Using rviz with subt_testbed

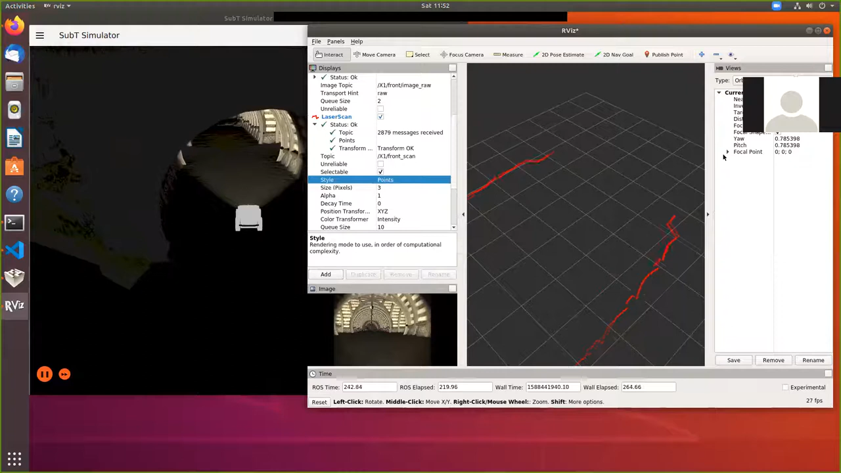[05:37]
Let me try to drive a little faster through this section.
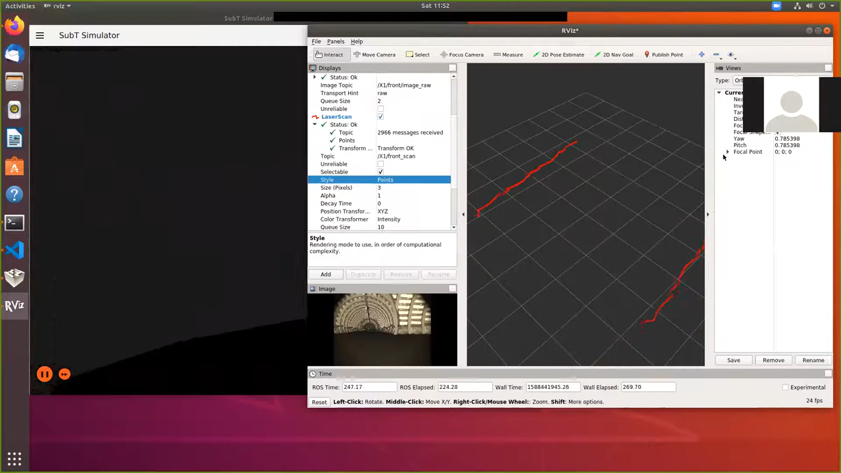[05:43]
And I do want to take the branch here. This first left branch, there's a backpack down that branch.
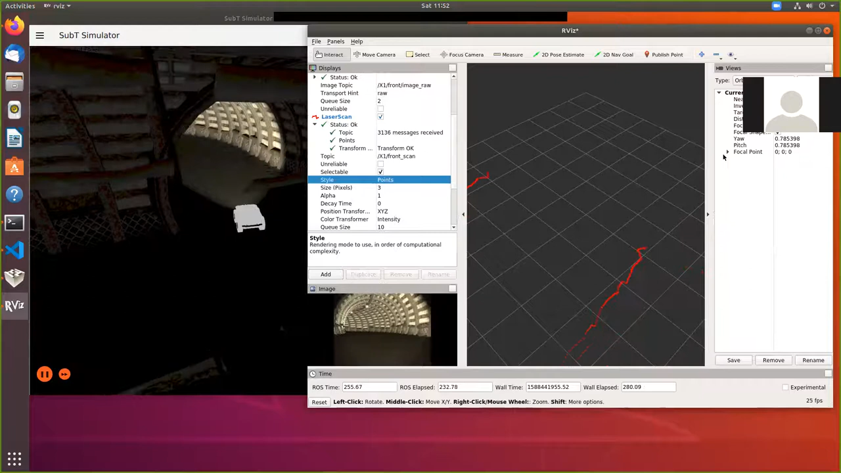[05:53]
So you can see as we go around the corner, right? You can see what that laser scan looks like. So use the right joystick button. It will move around a little faster. You can see then what the laser's actually showing. Now we can bring in, let me stop the robot for a second.
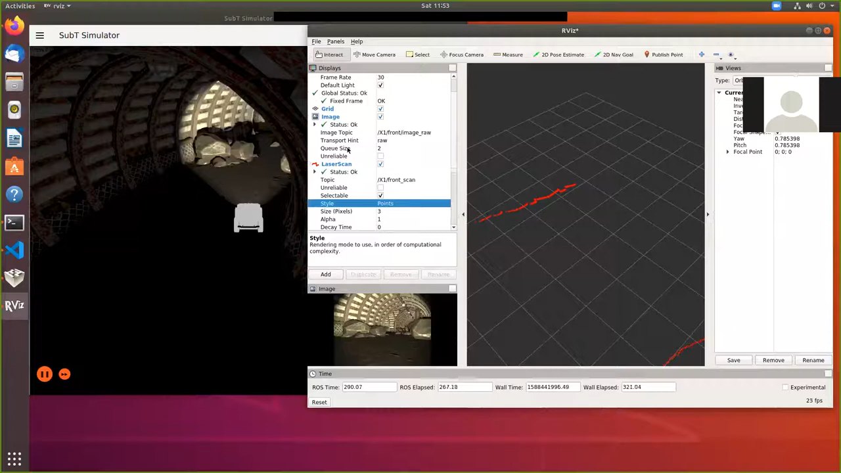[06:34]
Let's bring in then the IMU information. So I'm going to add by topic I am new data. Oh, sorry.